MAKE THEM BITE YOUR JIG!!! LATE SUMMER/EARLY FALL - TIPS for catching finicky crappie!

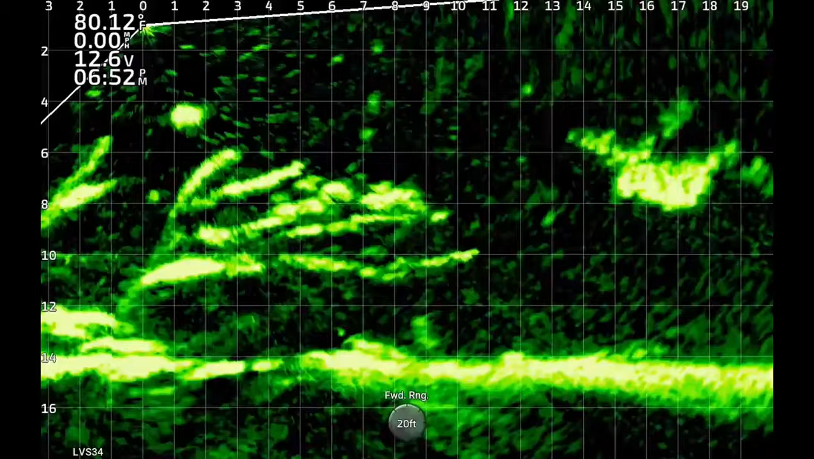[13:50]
It was able to come back out a little bit later.
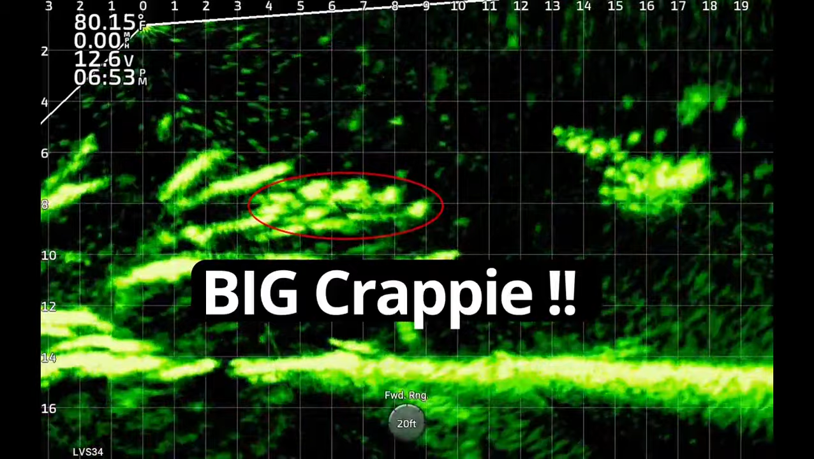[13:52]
On screen: water 80.15°F
And this is a nice school of big crappie. There's my jig dropping down about seven feet from the boat. Right on top of them.
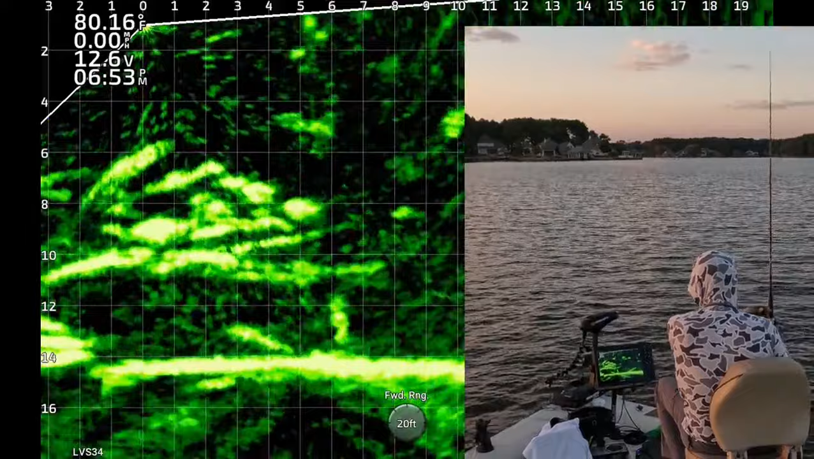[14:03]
You can see how big the crappies are compared to the rectangles. Boom. One of them hit it right there under the boat.
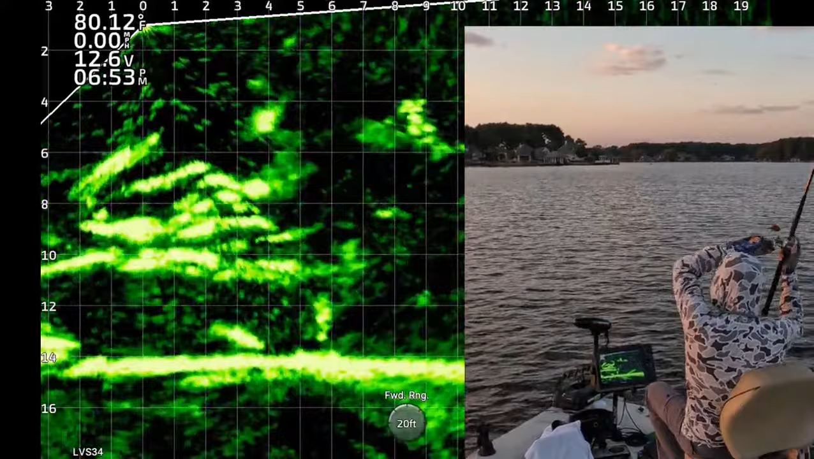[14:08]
Notice the time stamp. 6 53 p.m. Yes, sir.
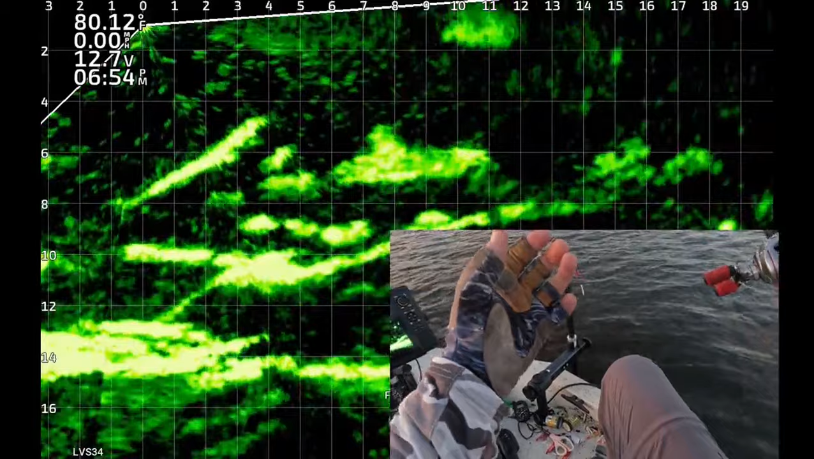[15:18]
These are some good sized crappie. So I dropped it back down there one minute later at 6 54. You can see the school of shad.
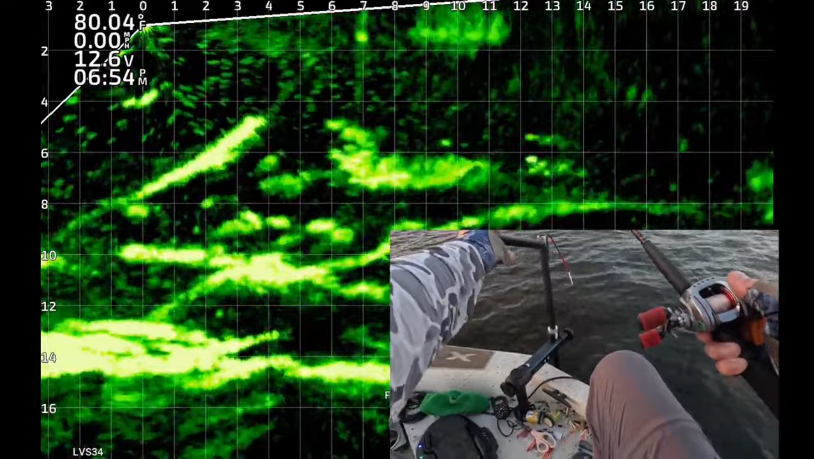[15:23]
On screen: speed 0.00 mph
It's dropping through the shad right now and the crappie are underneath it. There's my jig dropping down. Those are some good looking crappie down there. See if one of them will bite it. Kind of jigging it up and down.
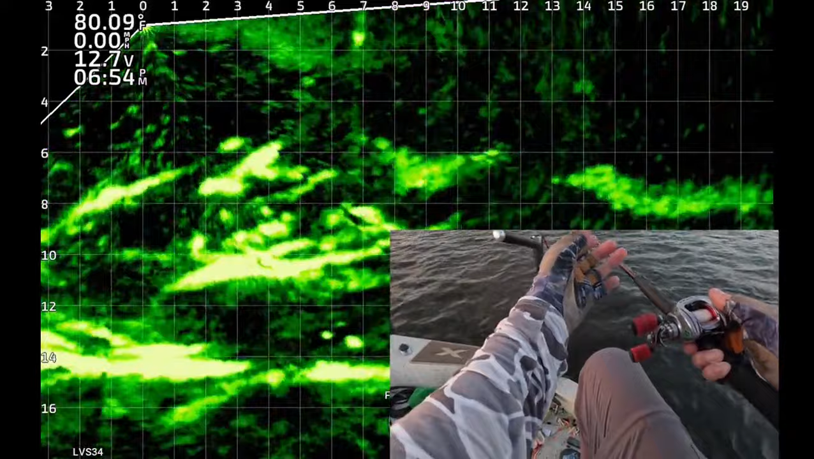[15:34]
One of them's looking at it. Boom. One of them hit it. There's another one. 6 54.
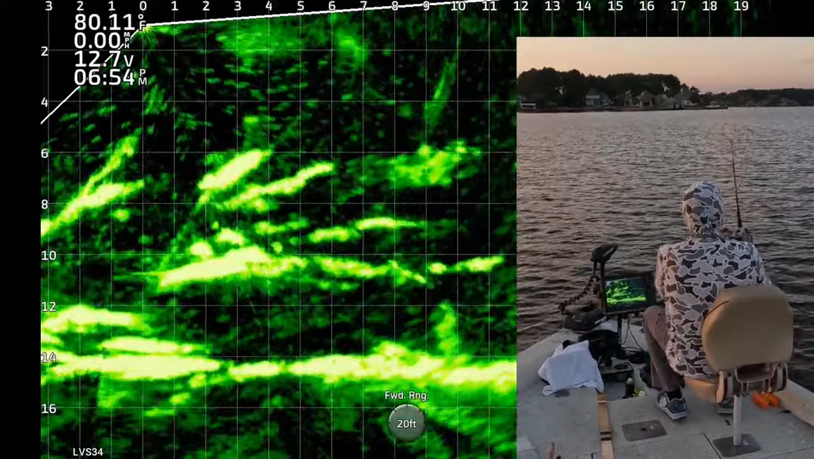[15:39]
On screen: water 80.11°F
Yeah, man. That's a good one too.
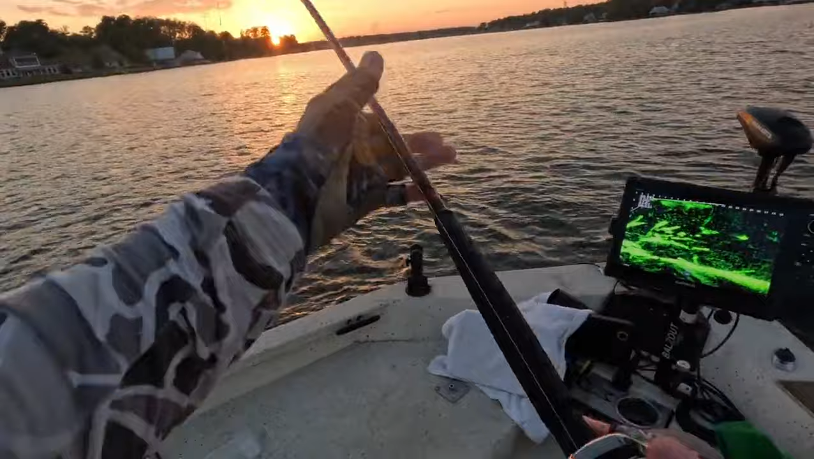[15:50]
Get in the boat. Big ol' white crappie.